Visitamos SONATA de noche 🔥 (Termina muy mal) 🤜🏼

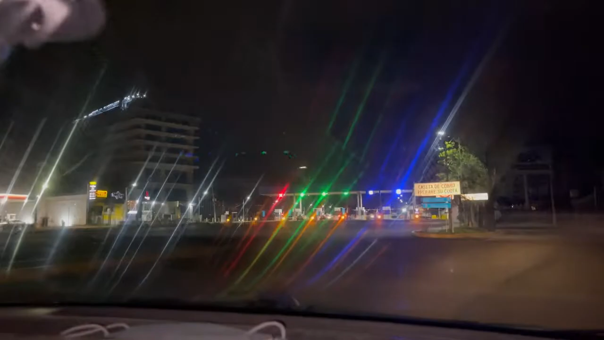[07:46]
Ya la estoy enseñando. Vamos a tomar esta lateral que... Esta es una recta como de un kilómetro prácticamente, ¿no?
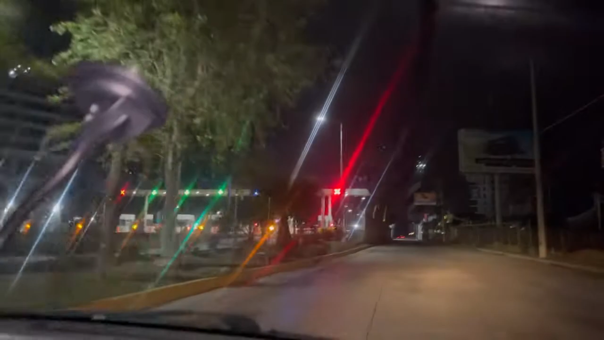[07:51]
Es larga. Y, pues, bueno, ya vamos llegando, pues, a la zona en la que queremos dar.
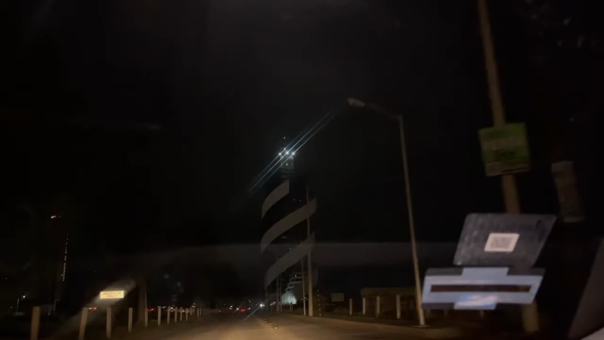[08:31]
O menos. No han terminado. Y no lo han terminado. Ya lleva...